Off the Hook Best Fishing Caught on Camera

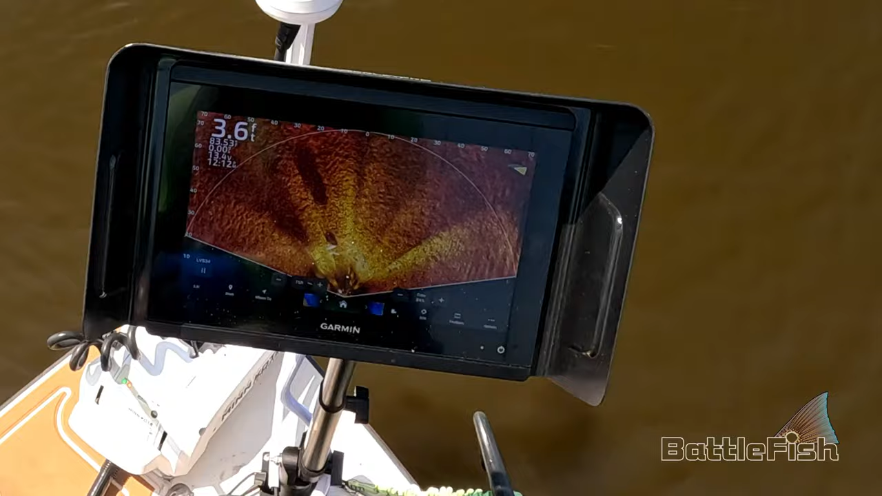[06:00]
See how the shadow's far away? Yeah. That means he's really close to the surface.
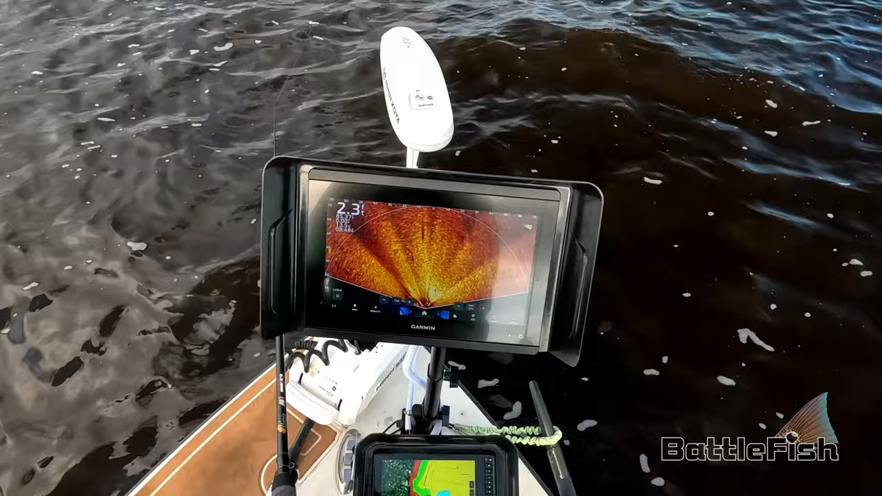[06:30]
Hey love, let's do wild things. Yep, got him, got him. Saw him and got him.